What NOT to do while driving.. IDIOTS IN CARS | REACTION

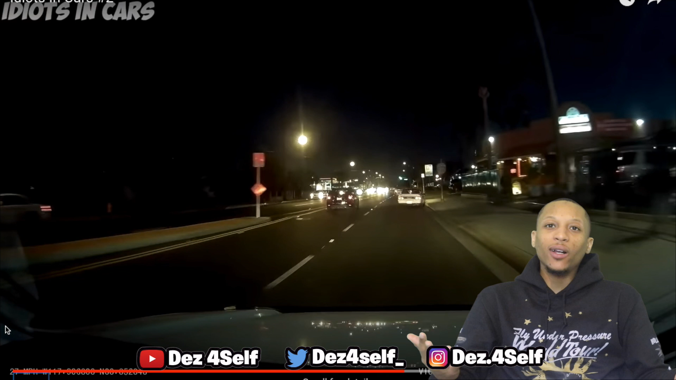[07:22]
bro Just stop Slow down for a second See what the hell he on That's all you gotta do That crash could've been avoided